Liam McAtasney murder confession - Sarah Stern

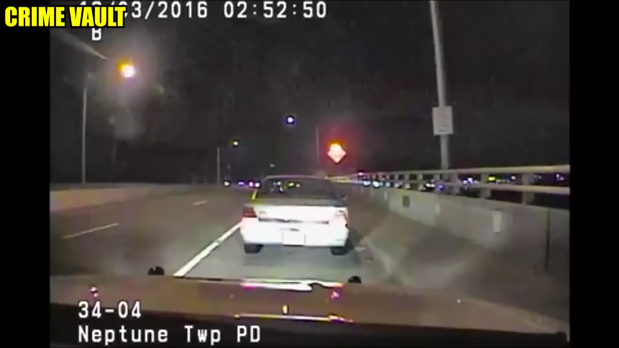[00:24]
a 911 call was placed by a passing motorist about an abandoned car left on the side of a bridge in Belmar, New Jersey. 911, where is the emergency? Not emergency. Actually, on the Belmar Bridge, right after heading south in the middle of the bridge, there's a car that's abandoned. It's off to the side of the road. The car belonged to 19-year-old Sarah Stern.